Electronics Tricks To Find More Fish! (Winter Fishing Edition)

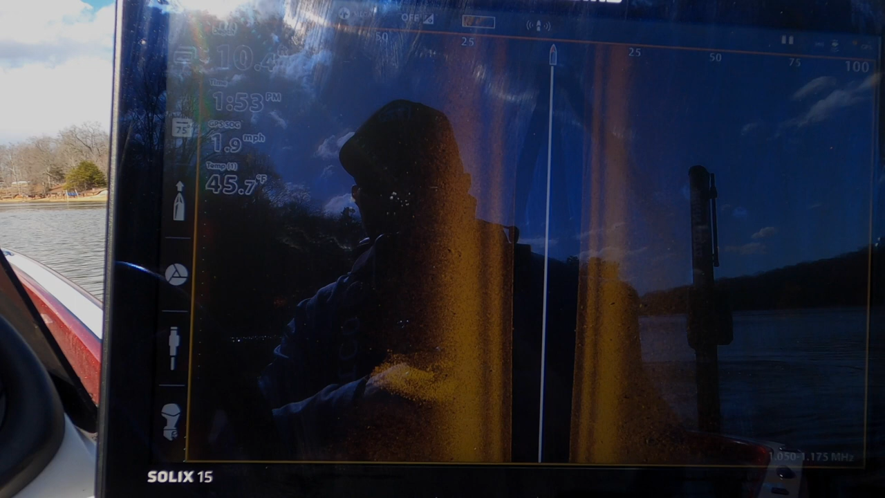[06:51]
On screen: water 45.7°F, speed 1.9 mph
You know, this is all data that the transducer is taking in and reading out to the unit. So depending on your speed, it's going to change how fast that stuff shows up.
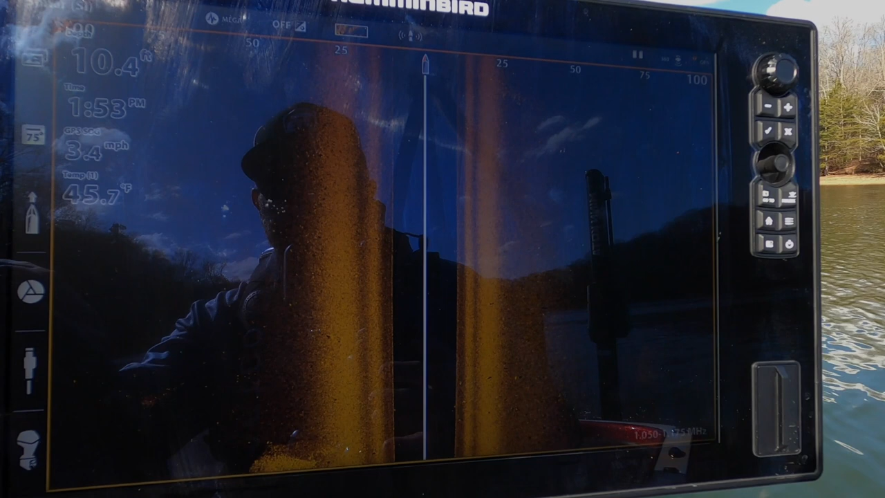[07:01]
On screen: water 45.7°F, speed 3.4 mph
So the safest way is to use the ruler. Another great way, it's the way that I use the most.
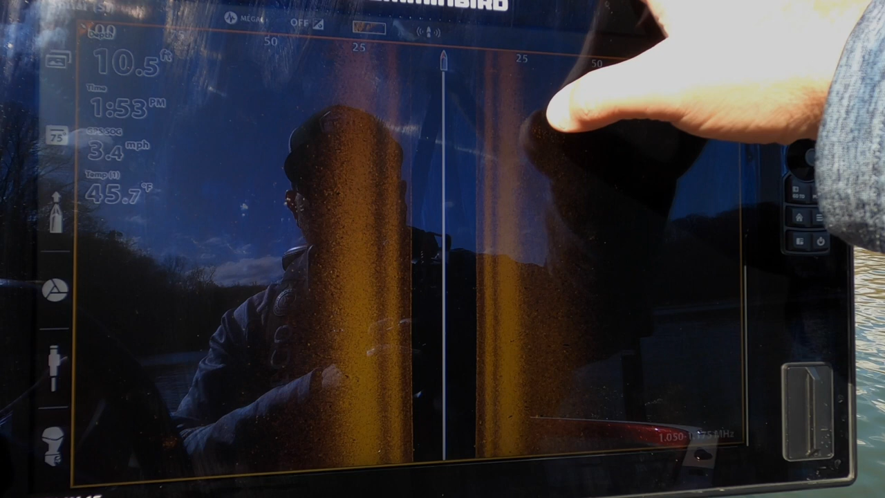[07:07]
On screen: depth 10.5 ft, water 45.7°F, speed 3.4 mph
I actually just add a way point. So if I find a tree out here, that's actually a school of crappie.
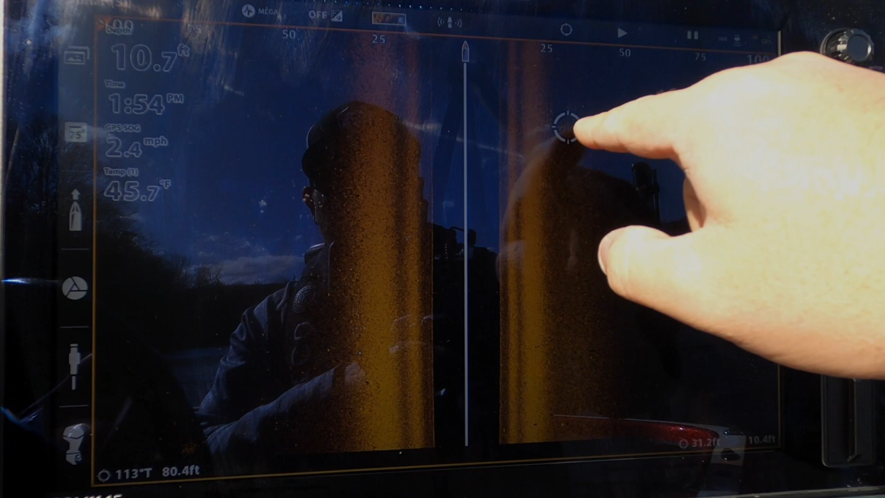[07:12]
On screen: depth 10.7 ft, water 45.7°F, speed 2.4 mph
Got another school right here.
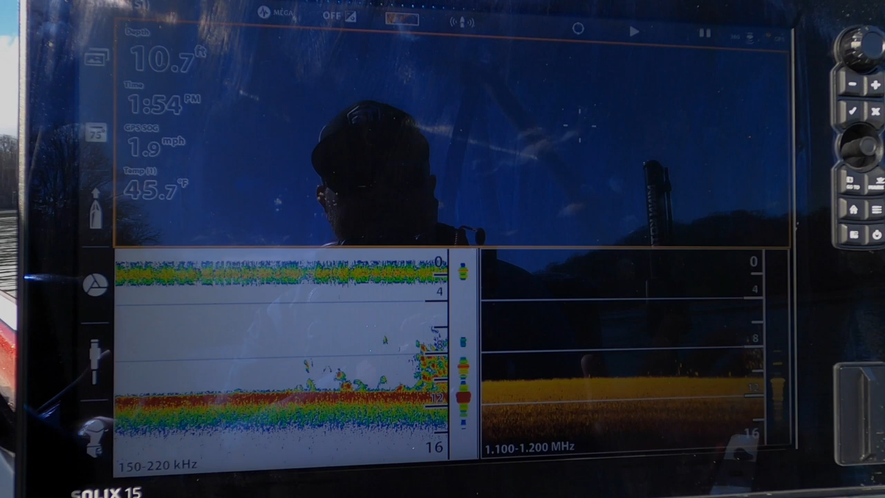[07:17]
On screen: depth 10.7 ft, water 45.7°F, speed 1.9 mph
If I find something that I want to way point, look at these guys on, uh, you crappie fishermen, man,
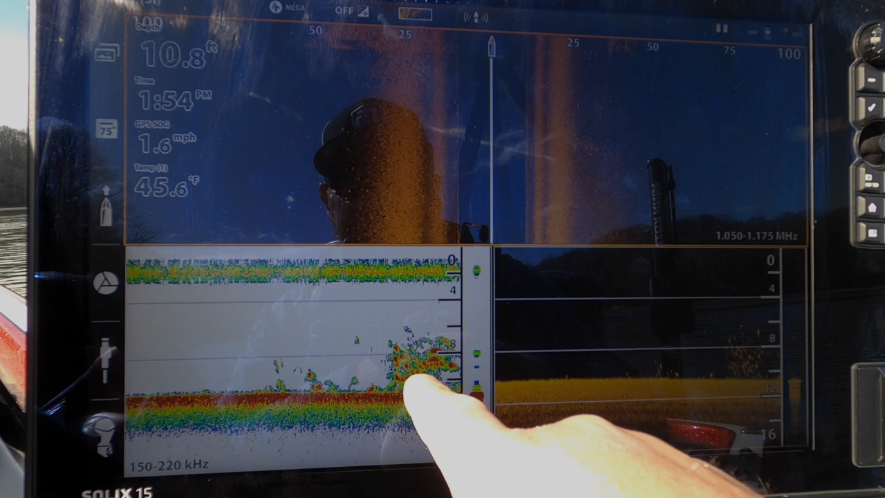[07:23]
On screen: depth 10.8 ft, water 45.6°F, speed 1.6 mph
it's loaded right here, right here, down to imaging.
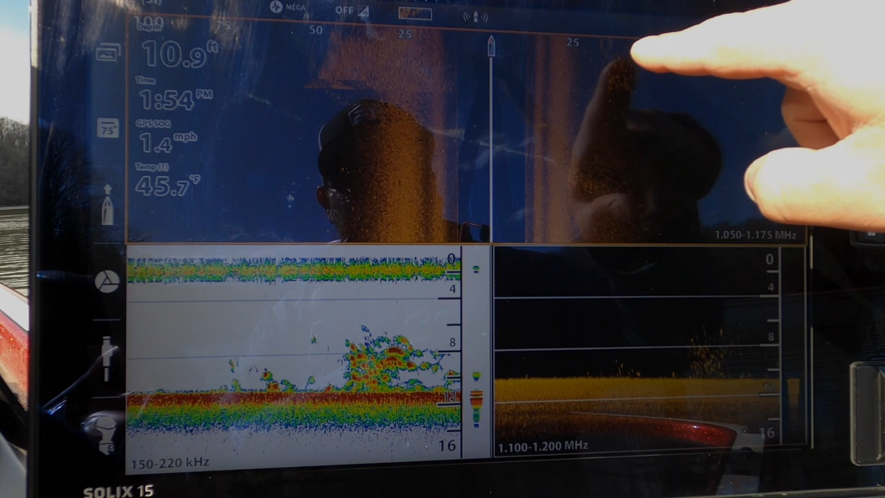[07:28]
On screen: depth 10.9 ft, water 45.7°F, speed 1.4 mph
You can see up here in side imaging, uh, you know, side imaging, unless you have a degree in, uh,
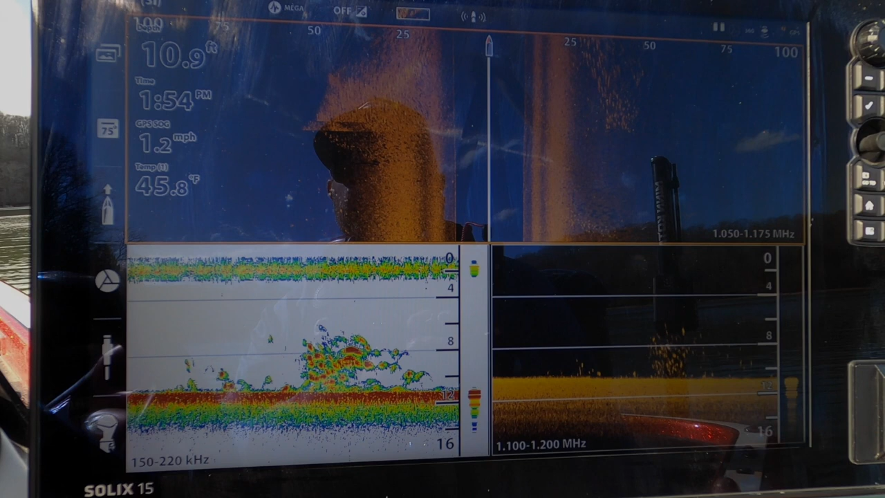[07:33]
On screen: depth 10.9 ft, water 45.8°F
geometry physics, it's hard to understand the positioning of these items on the screen relative to where your boat is, right?
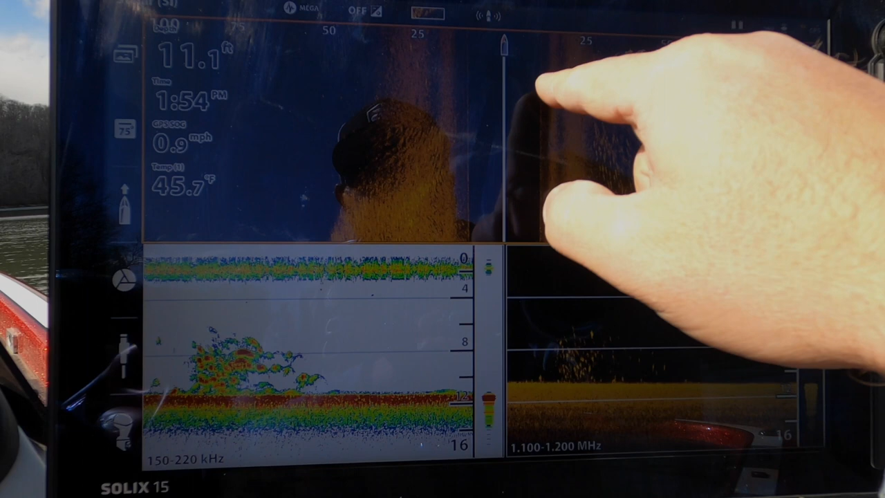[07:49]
On screen: depth 11.1 ft, water 45.7°F, speed 0.9 mph
So just know that this black space between, you know, the right and the left of the boat, that is actually this space right here. That is your depth. You know, this is all on the bottom. This is the depth. So right now we're sitting in 11.2 feet.
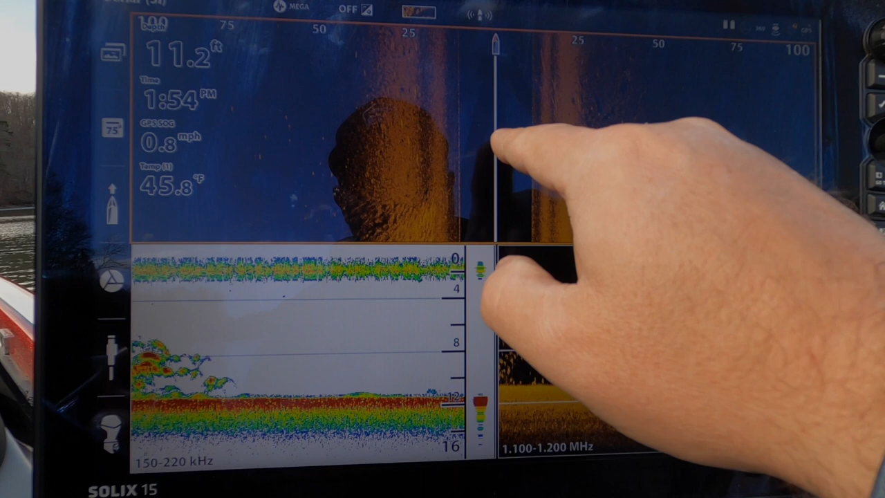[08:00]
On screen: depth 11.2 ft, water 45.8°F, speed 0.8 mph
So the width of this is going to be 11 feet. So just know that this black area to the right of the
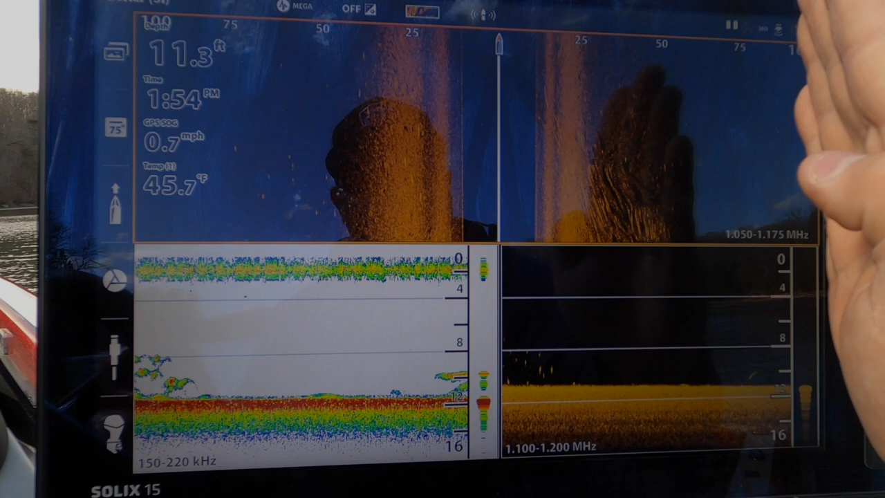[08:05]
On screen: water 45.7°F, speed 0.7 mph
transducer and to the left of the transducer is going to be your depth.
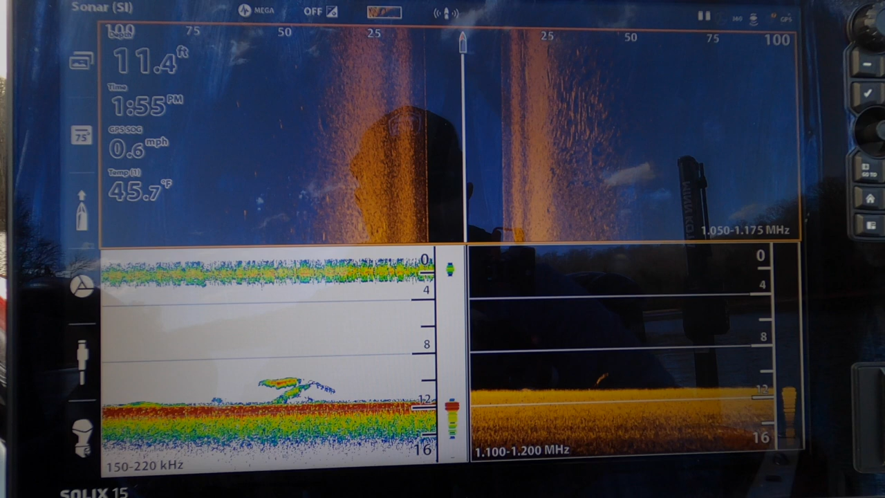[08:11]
On screen: water 45.7°F
So again, it can get really confusing and I don't want to confuse you guys because,
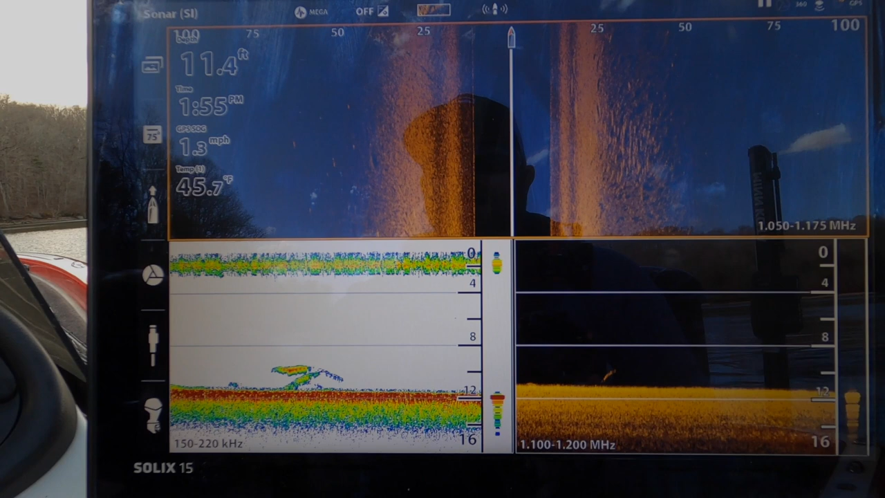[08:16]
On screen: depth 11.4 ft, water 45.7°F, speed 1.3 mph
uh, it is an, it's an extremely accurate tool. Just don't overthink it.
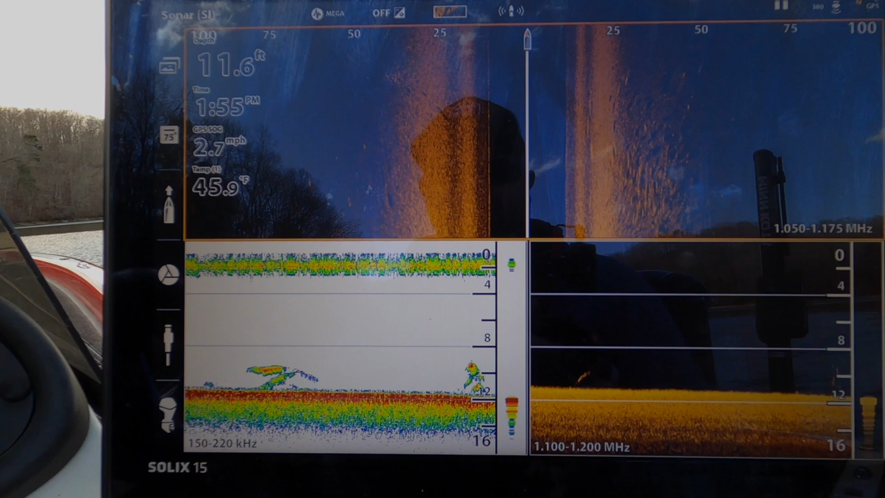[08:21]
On screen: depth 11.6 ft, water 45.9°F, speed 2.7 mph
So easiest way way point. If you find a nice rock pile or you find a nice, uh, lay down something like that,
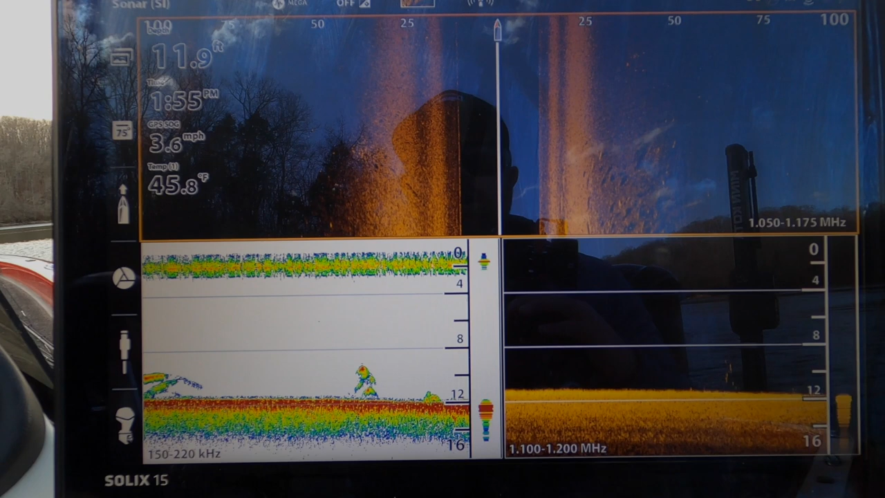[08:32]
On screen: depth 11.9 ft, water 45.8°F, speed 3.6 mph
but you want to know how far it is away from the boat, just way point it that way. If you have two units, or even if you don't, you can load that way point into a different graph,
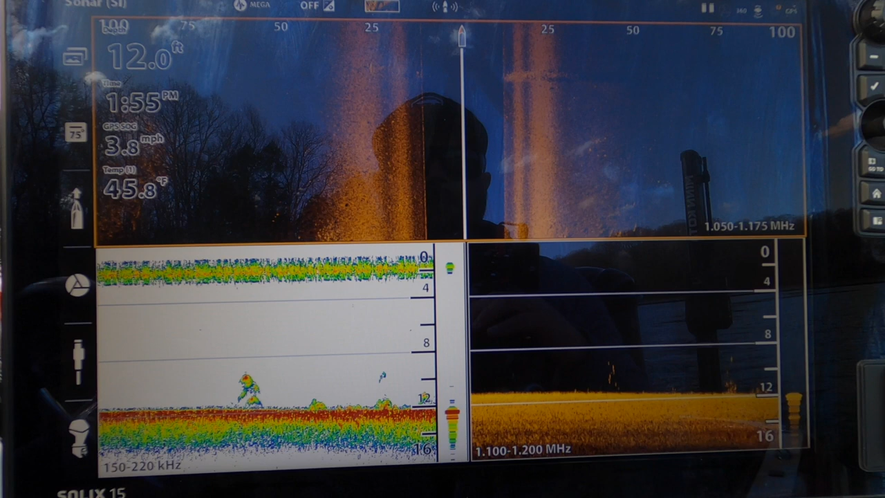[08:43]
On screen: depth 12.0 ft, water 45.8°F, speed 3.8 mph
or you can be networked to the graph up front and it
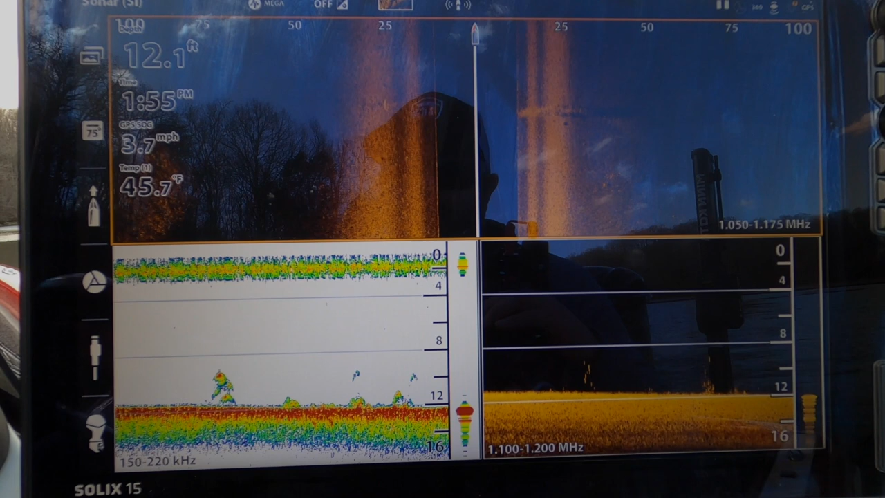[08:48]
On screen: water 45.7°F, speed 3.7 mph
will put that way point up front and you can turn around with your trolling motor and fish that exact spot.
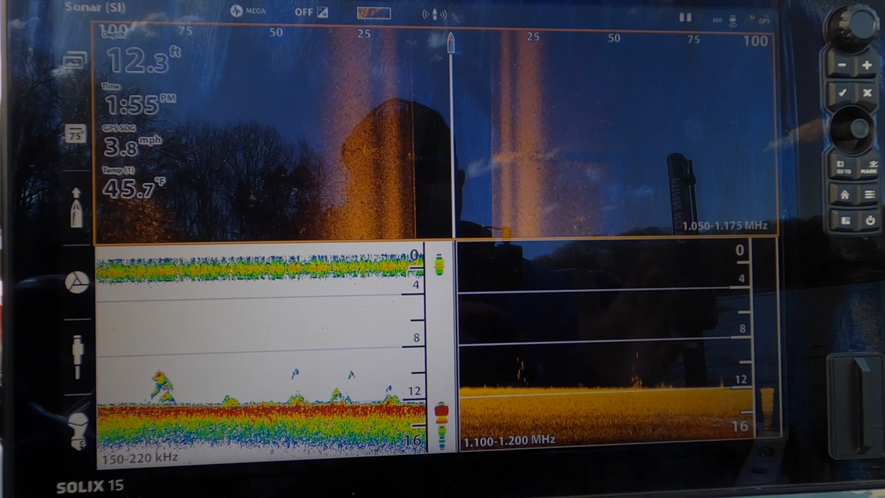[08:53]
On screen: depth 12.3 ft, water 45.7°F, speed 3.8 mph
If you can't do that and you have to guesstimate, use that ruler tool.